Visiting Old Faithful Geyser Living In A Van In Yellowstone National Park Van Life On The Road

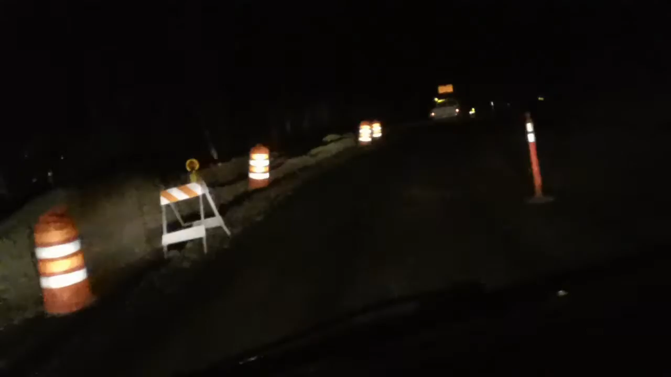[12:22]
Hey guys, so here I am heading up to Mammoth Hot Springs, and there's road destruction up here too, so apparently even all the national parks have road destruction going on. Hopefully they have something built back up that's a lot nicer than was here before, because the roadways here look pretty good.